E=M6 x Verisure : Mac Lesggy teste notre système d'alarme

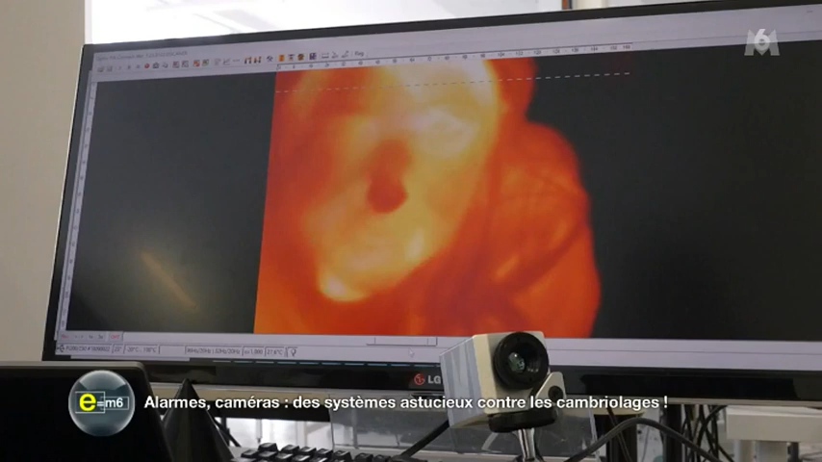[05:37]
C'est comme un petit thermomètre très sensible.
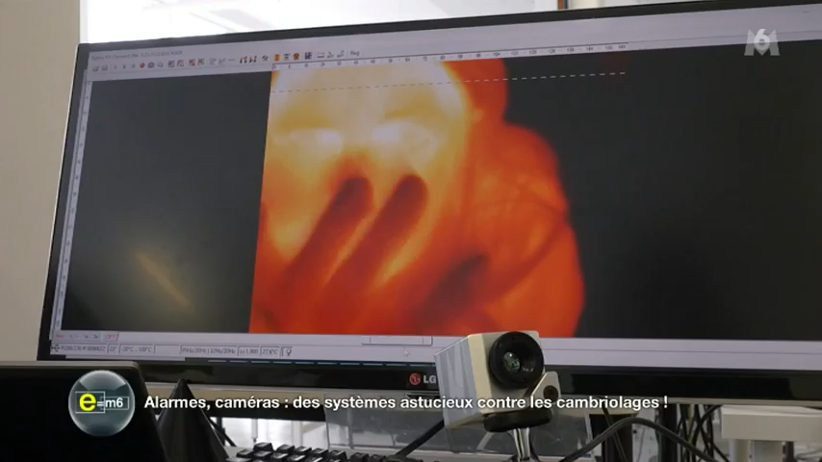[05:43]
On voit tout de suite que, ben voilà, on est à 32 degrés, que le nez est plutôt froid, ce qui est normal.
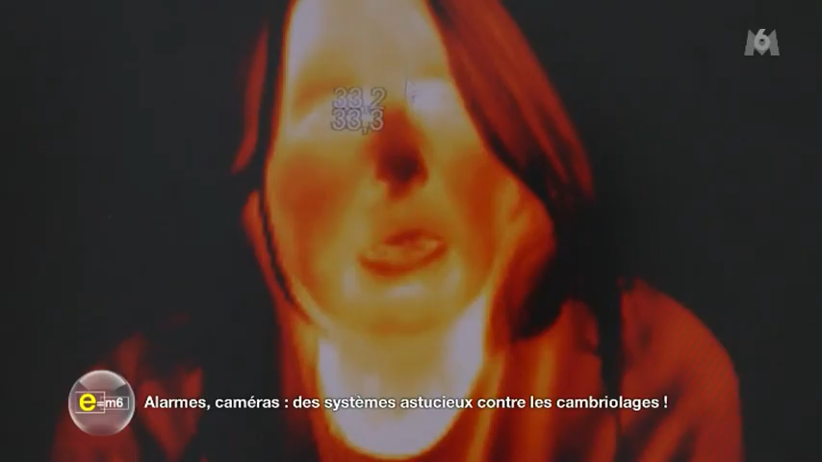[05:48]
Le fond, qui n'est pas chaud, est toujours vers 23 degrés.